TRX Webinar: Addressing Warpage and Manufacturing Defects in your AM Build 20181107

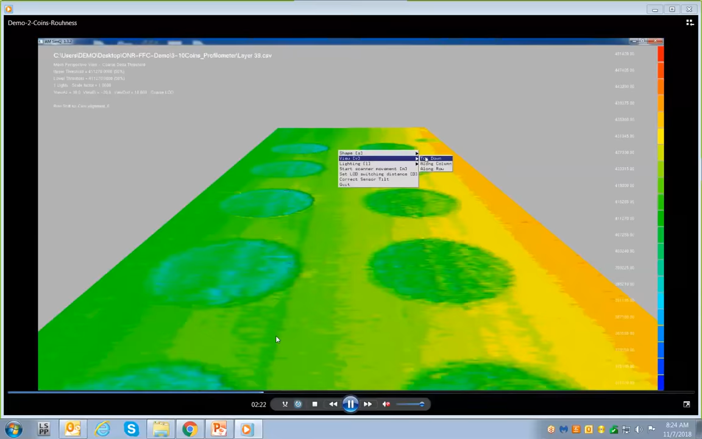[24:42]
powder data in one single layer and different coins with different power and speed and we use design of
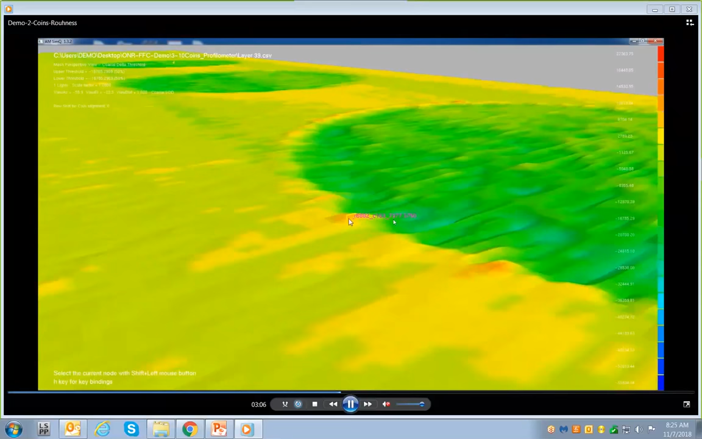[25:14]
where are the highest value of the roughness and elevation point so this shows the highest
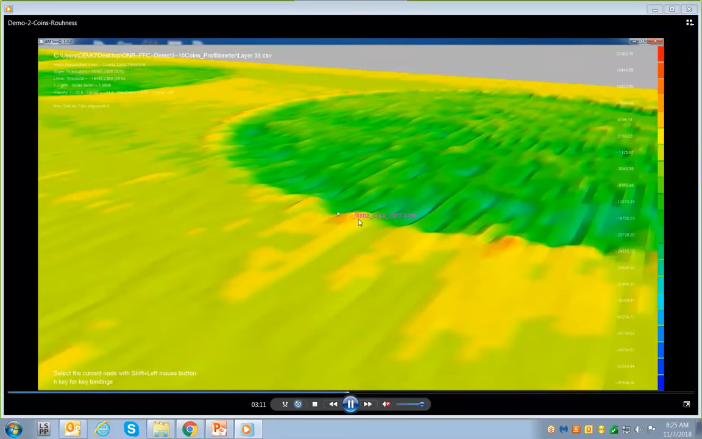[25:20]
value of the elevation and here and here so you can easily see and you can change
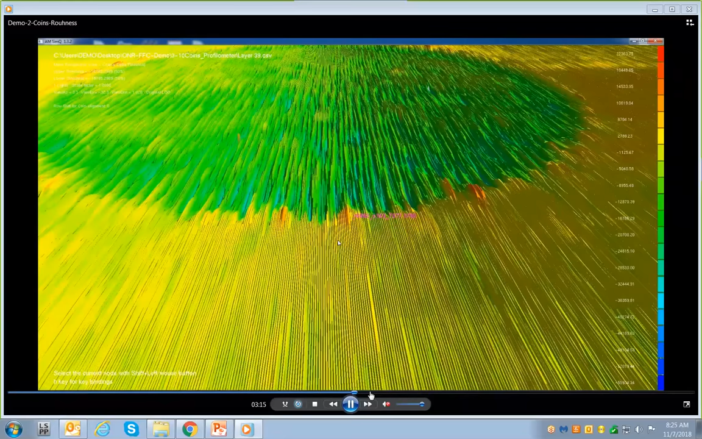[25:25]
the resolution to have a better view of what is going on and shows around the parameters there are more
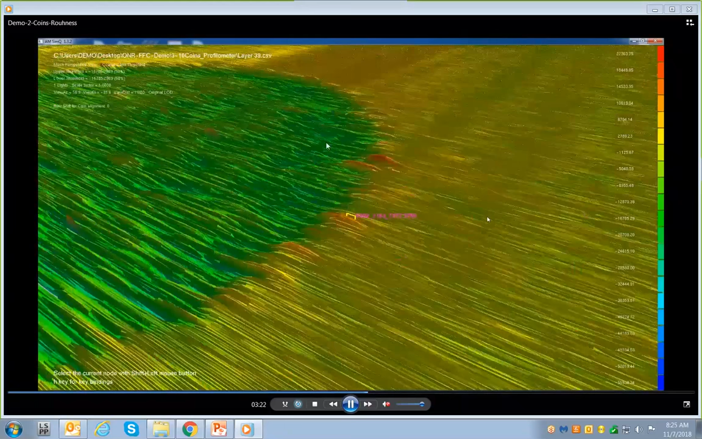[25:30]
it's actually the hot area that shows the higher roughness so have to be quicker
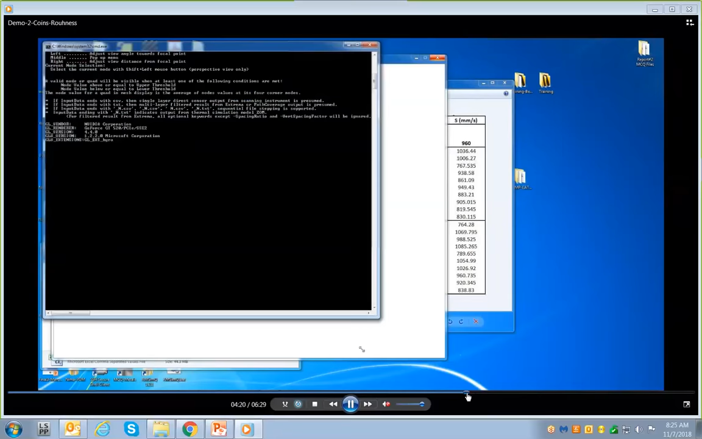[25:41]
here and this one you can you know and these circle lines also I forgot to mention that shows the the actually these
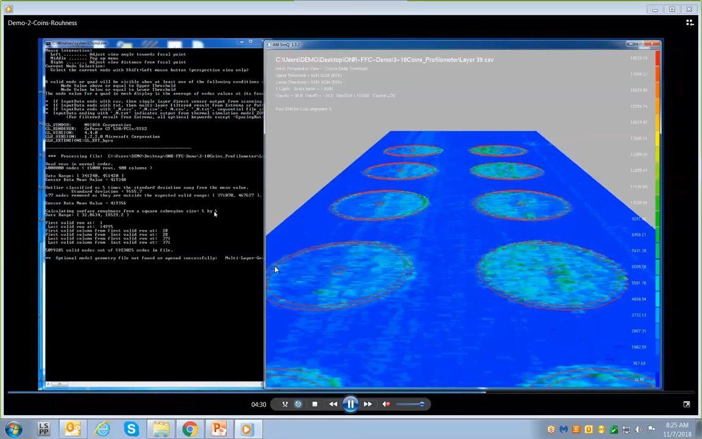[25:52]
rings show the the the area of the the area of the coin and around the perimeter show the higher roughness so these are the main area of interest we calculate
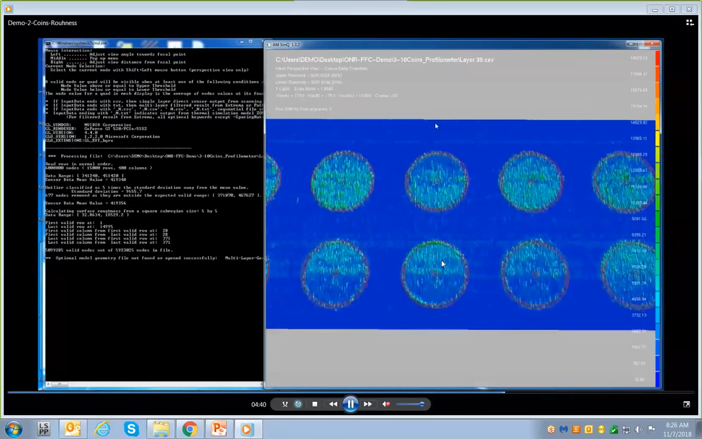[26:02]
the global roughness perimeter around the perimeter and around the circle and all all places